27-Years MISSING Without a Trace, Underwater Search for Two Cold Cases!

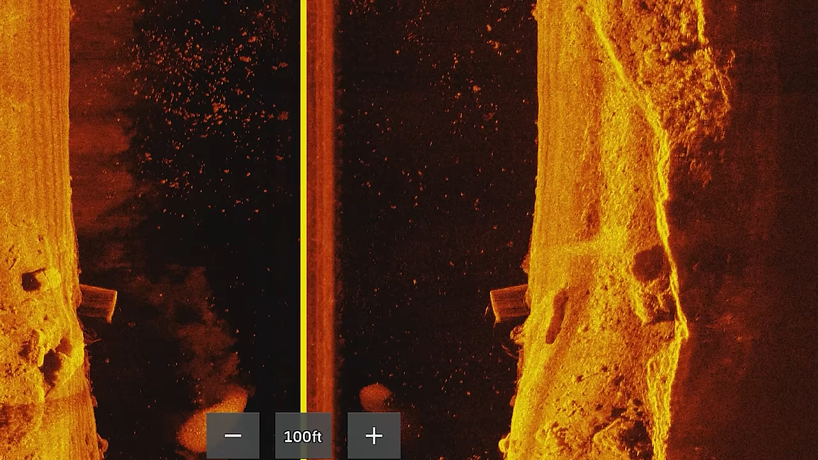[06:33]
sir there was something that kind of looked like a square here we're gonna go over it i mean this is a campground right here but like what if somebody put it in reverse on accident or something you know there's no guard
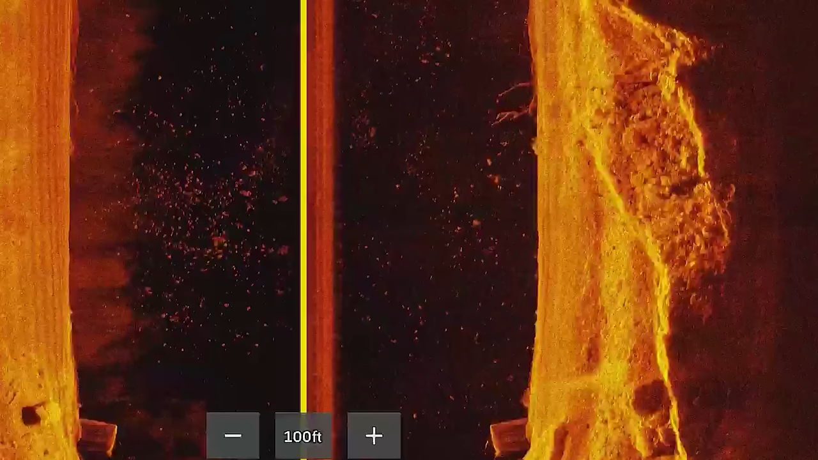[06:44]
rails or anything that
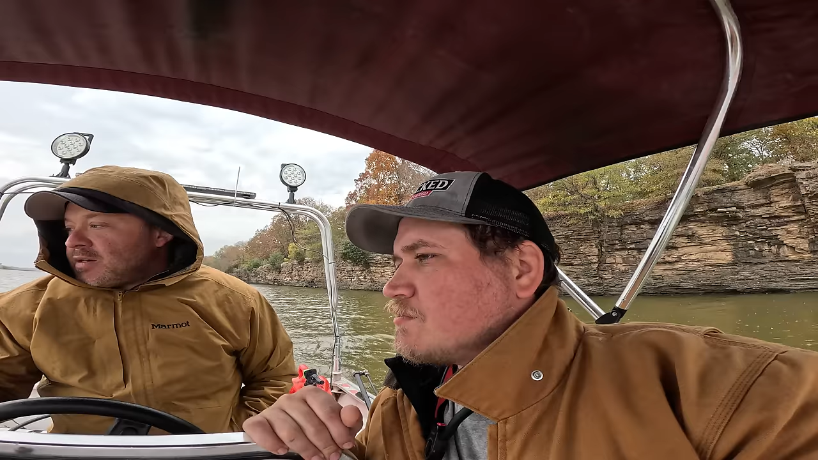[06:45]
definitely looks like scattered nonsense it doesn't look like a vehicle i'll do one more pass what do you think i ain't sold this is like a mess or something it might
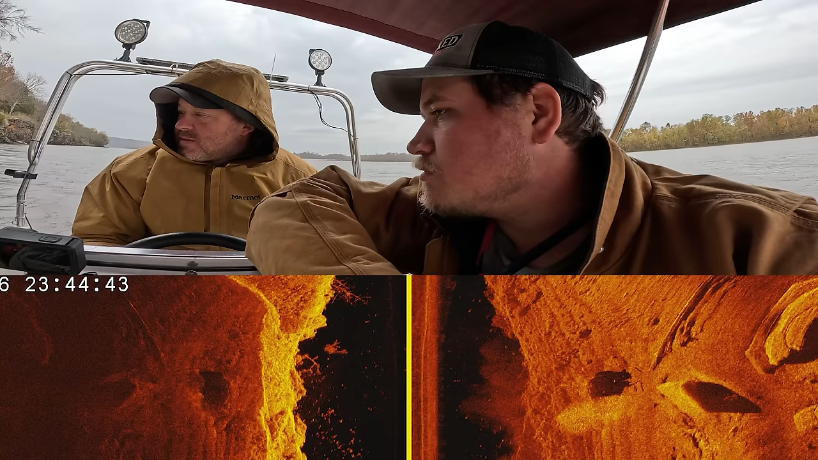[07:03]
went right over something yeah it is it looks like the frame of something i mean we're talking 96 and 2018.
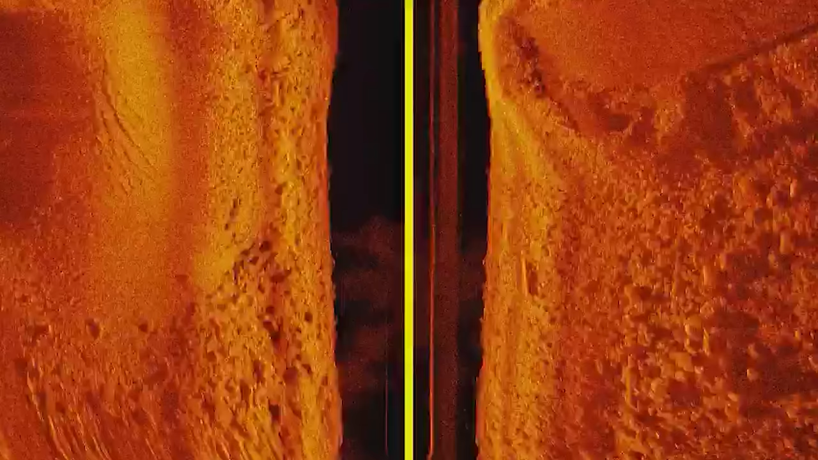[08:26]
there's a car it would scream off the sonar screen you really be able to tell as you can see here the pictures you know you can see the boat ramp pretty clearly there
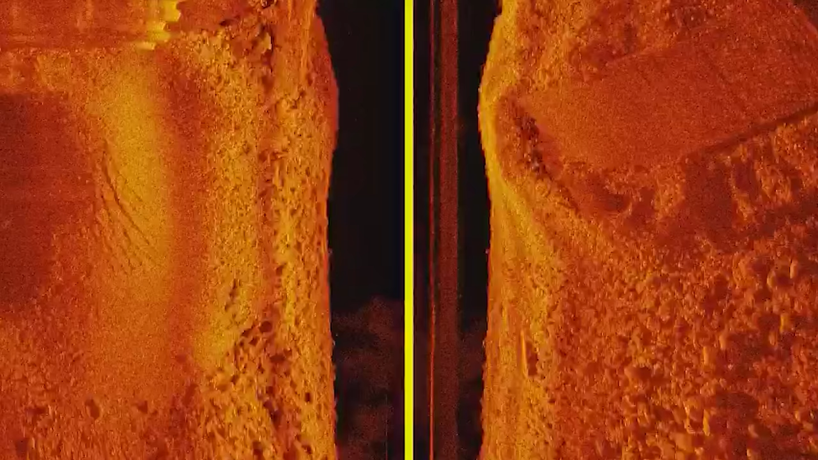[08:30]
some tires right
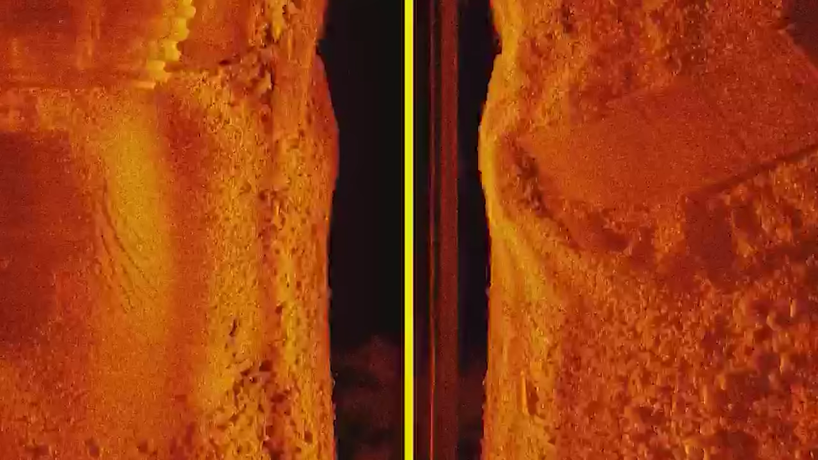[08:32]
over here the train track goes down there's another ramp in here to the left so we'll go up there next and check that before heading back the other way
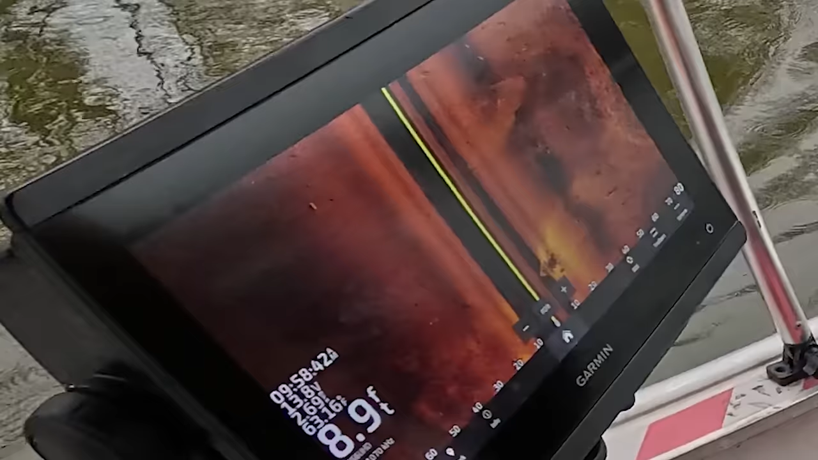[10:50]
On screen: depth 8.9 ft
man-made something there's some some things out here it's nine feet just deep enough go